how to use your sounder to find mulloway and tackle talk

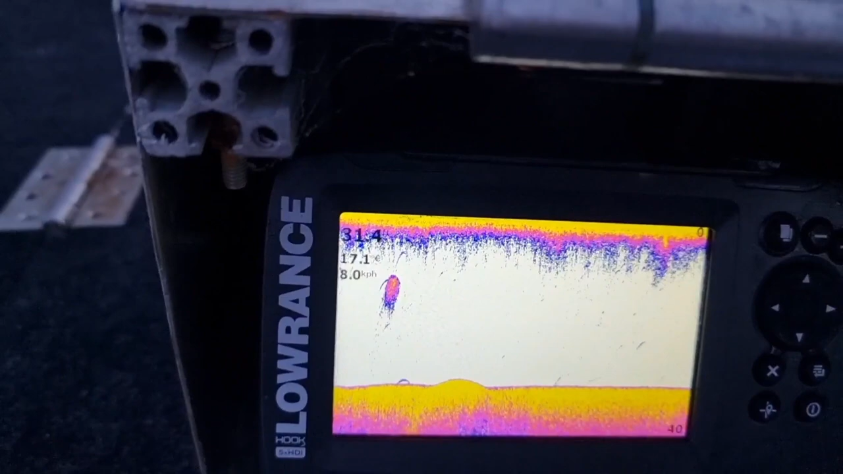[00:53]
On screen: speed 8.0 km/h
One on the bottom there, he's probably a mulloway. So I just motor around for a bit.
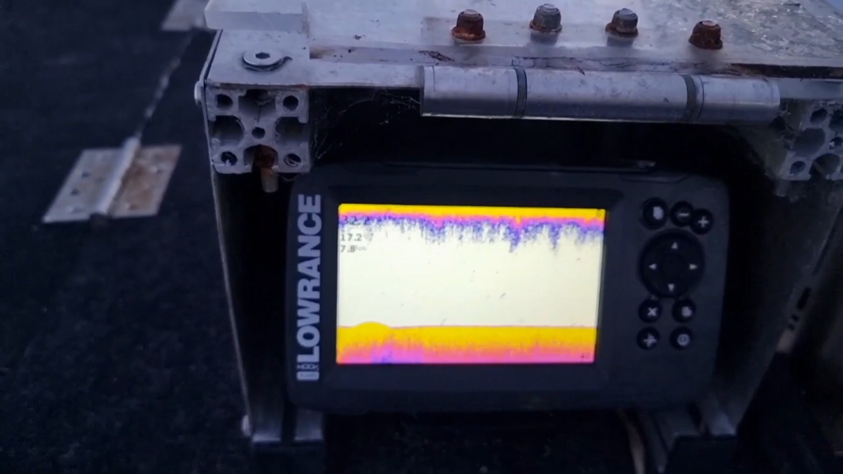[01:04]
See that was quite a small bait ball, so I may come back to this spot we'll see.
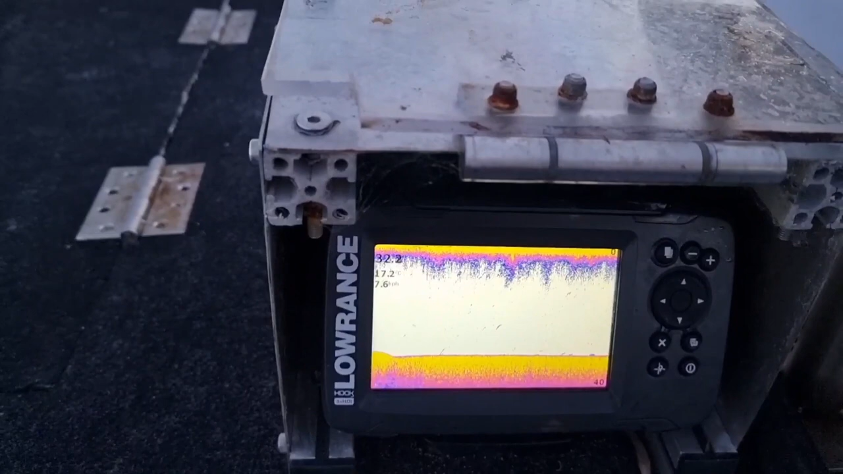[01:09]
I'm looking for more of those mass bait balls.
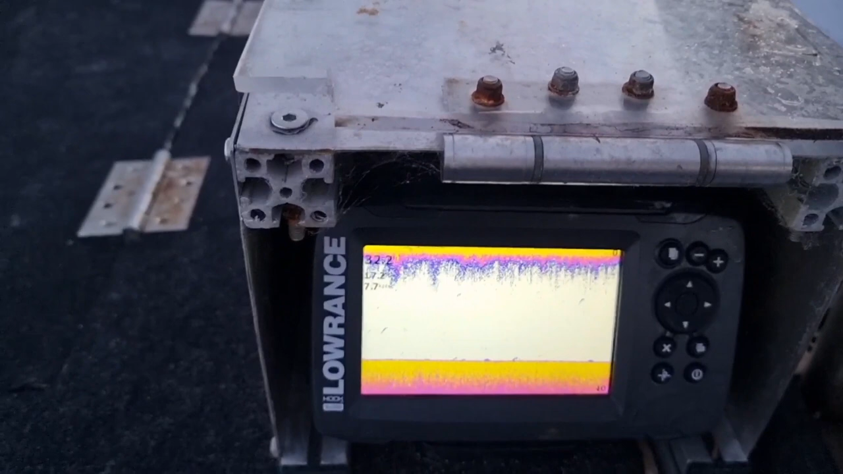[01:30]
I think it's pretty hard footage to get.
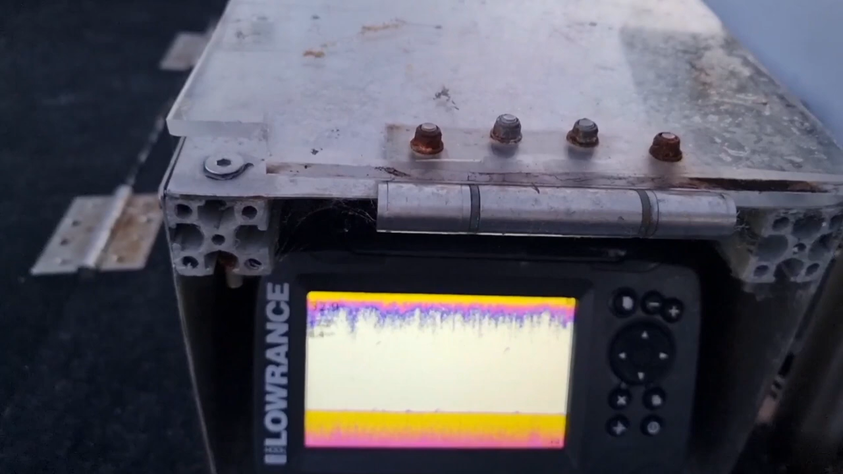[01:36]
It'll be pretty interesting I reckon. Back to the sounder, we have another bait ball there.
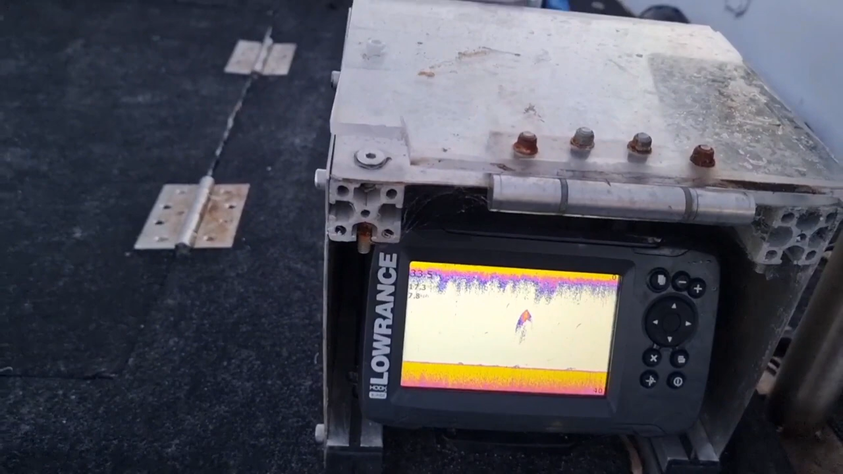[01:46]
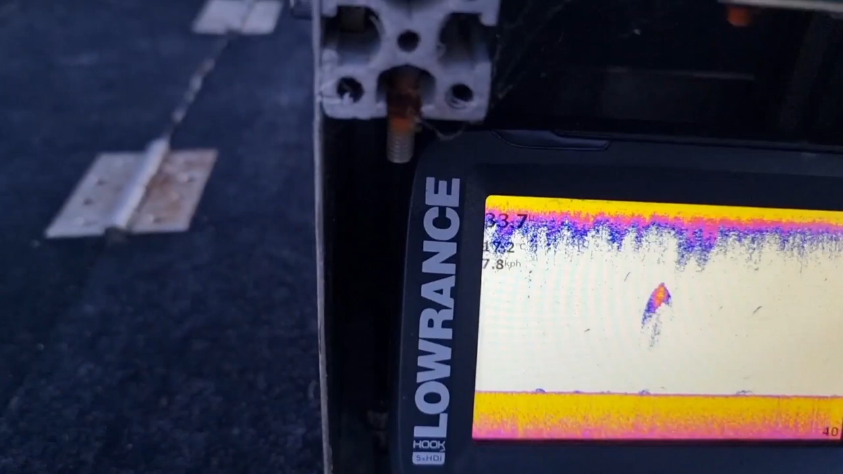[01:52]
On screen: speed 7.8 km/h
Not a lot around that one, but it's a bit bigger bait ball.
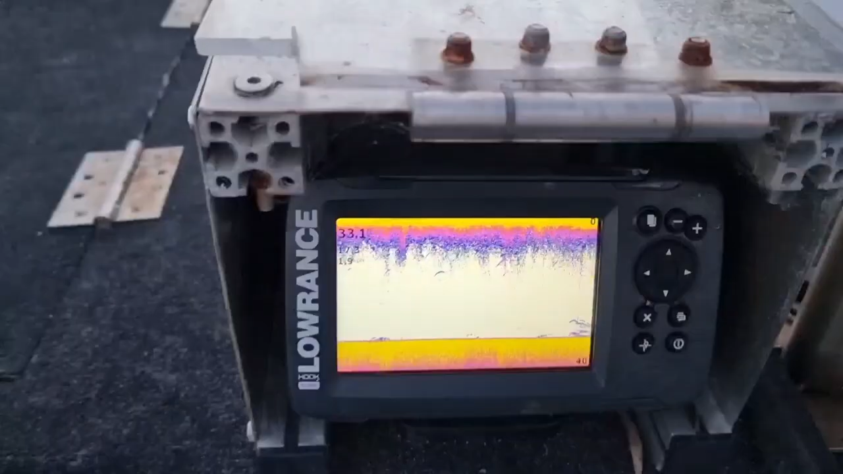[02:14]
And this is the life I want to see. As you can see there's quite big arcs there.
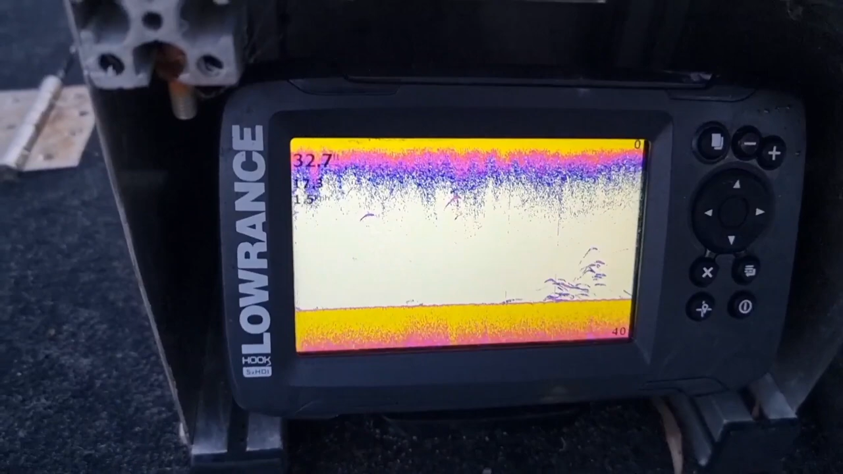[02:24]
So they're quite large fish and there's quite a big school there. And up higher you can see those arcs. Big fish up there too. So this is really quite interesting here.